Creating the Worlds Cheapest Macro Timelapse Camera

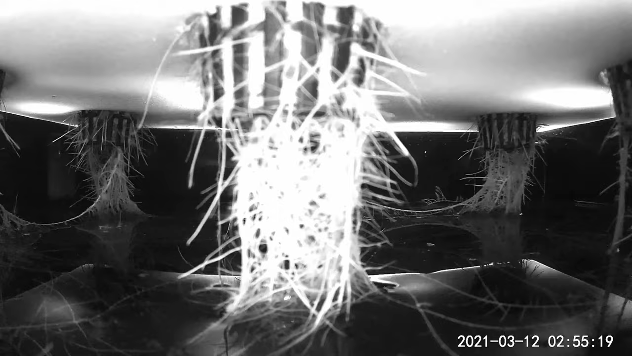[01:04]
Today, we'll be utilizing the Wyze V2 and V3 because they are the most budget-friendly and they are the easiest to tear down.
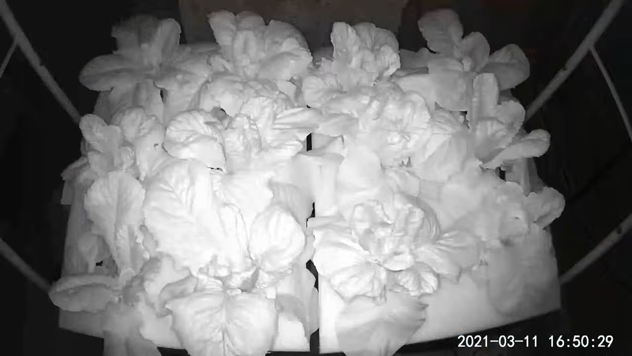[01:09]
I'll be starting with the V2 and moving on to the V3. So, if you're just interested in the V3, skip ahead with the timestamps below.